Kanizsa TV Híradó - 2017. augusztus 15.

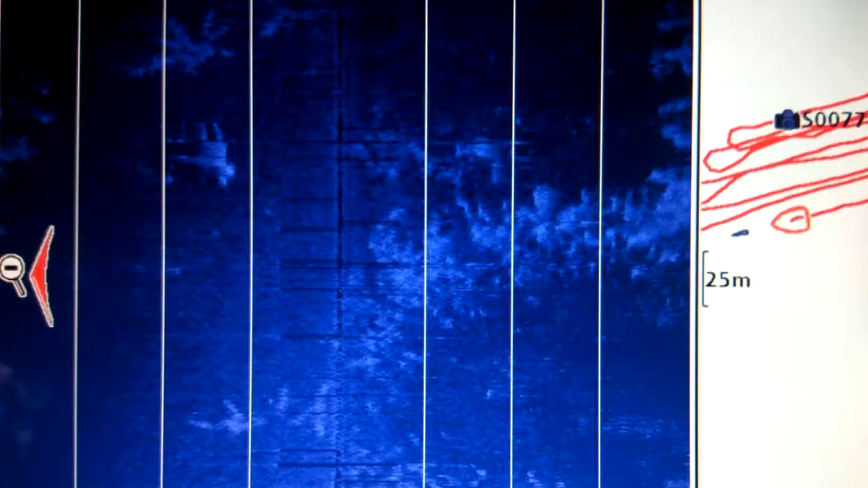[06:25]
Ezek a szonnáral készült képek már bejárták az internetet.
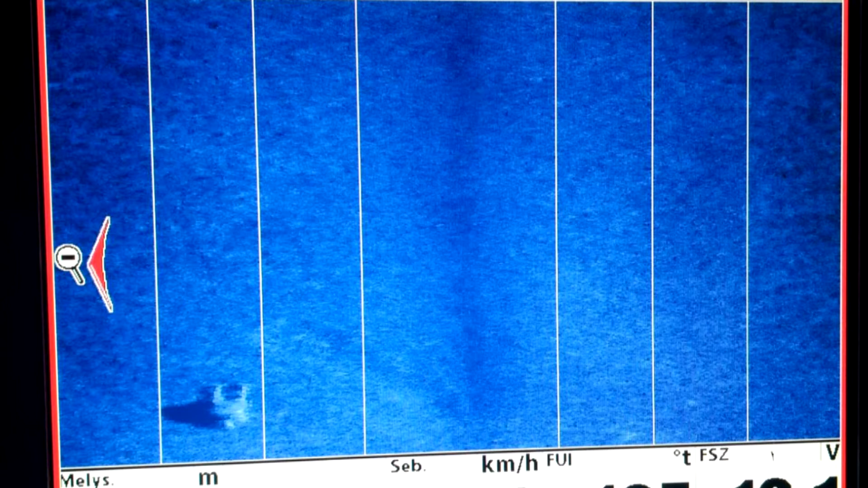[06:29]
Egy vízbefúlt ember elmosodott alakja látható rajtuk.